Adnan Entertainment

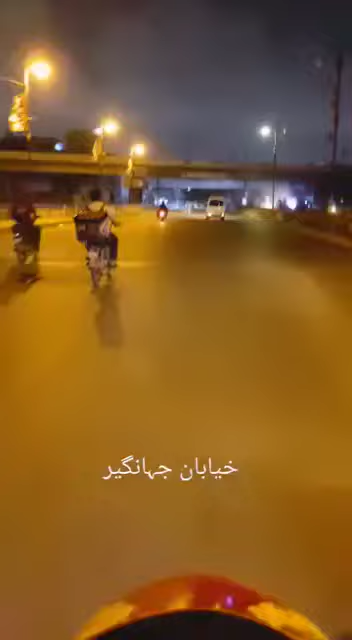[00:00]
असलाम अलेकोम भाईयों सीन कुल मिलाके ये है कि जिन्दगी फिर भी को थोड़ी बहुत खुशगवार रहती है जब हम आरे होते हैं लेक्ताबाद
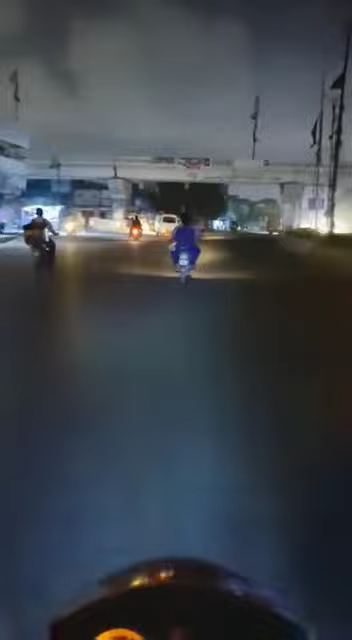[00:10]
से लेकिन फिर हम पहुंचते हैं यकायक तीनटी तीनटी आगे जो सीन बदलता है क्योंकि आगे है खयाबाने जहांगीर र बोड़ है अल्ला माफ करें आपको यहां रोज ट्रेक्टर चलता हुआ दिखेगा कभी-कभी
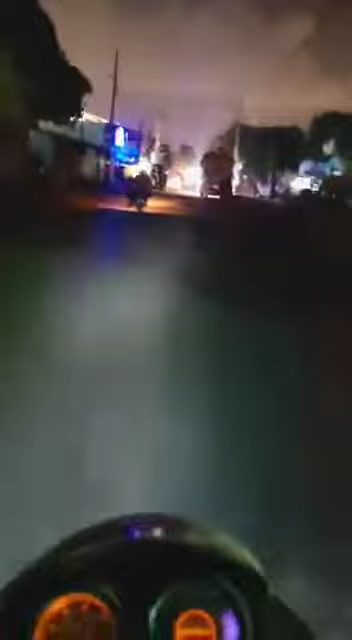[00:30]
तो आपको लगेगा कि शायद यह इसलिए चल रहा है कि सिंद्ध गवर्मेंट यहां पर गंदुम
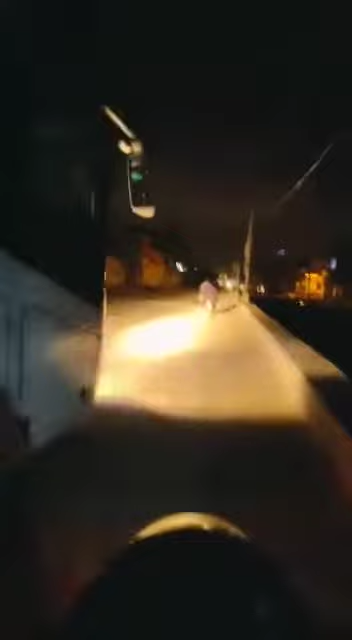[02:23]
है ना उसकी वो बगएर उसके खुल जाएंगी यह रोड देखें आप यह शाकारिक रोड है इस रोड को देखके आपने अर्गिस यह नहीं समझना कि हम चान पे आगे और फानी